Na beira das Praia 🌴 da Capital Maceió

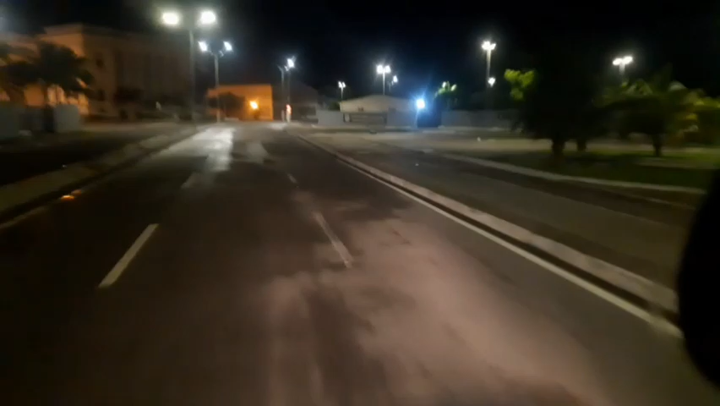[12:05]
Aquelas carretas, passam as carretas lá na frente.
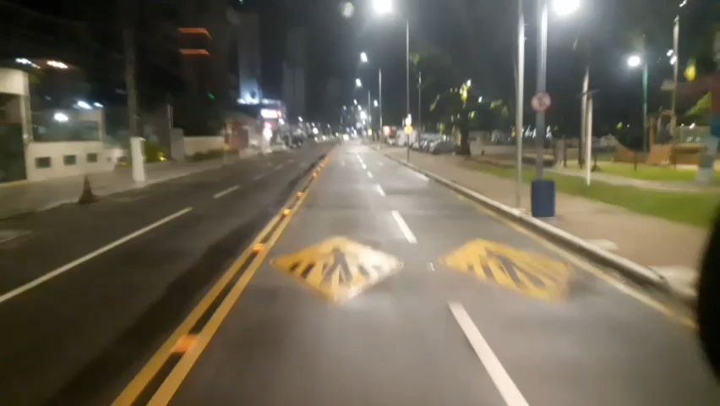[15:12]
Praia da Ponta Verde. A Jussara, né? Ponta Verde. É ali na frente. Cruz das Almas.
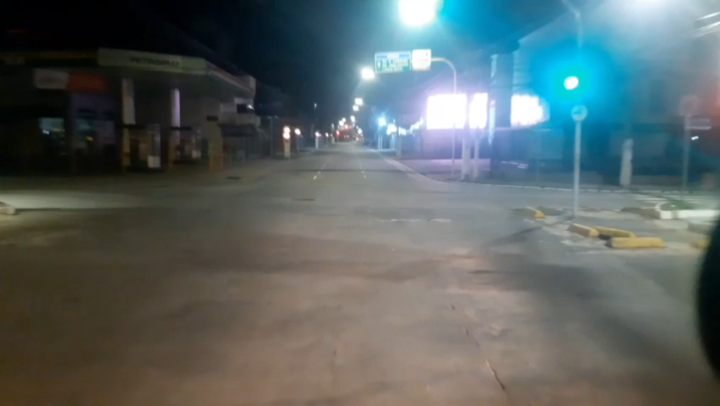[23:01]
26 graus, né? Primeiro eu saí aqui, entrar lá embaixo, mas aqui virou contramão, não sei como. E aí já estamos de frente pro Telamares G. Barbosa.